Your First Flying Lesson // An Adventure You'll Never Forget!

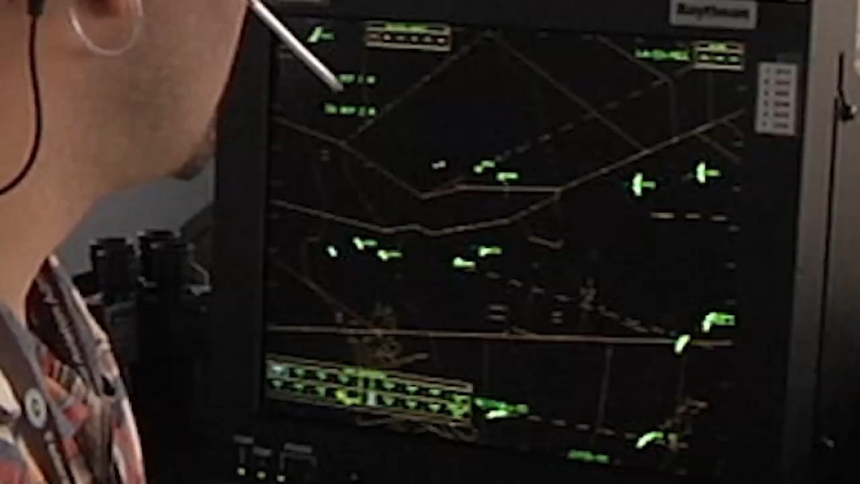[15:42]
And that's an air traffic control service that adds radar tracking and traffic advisories.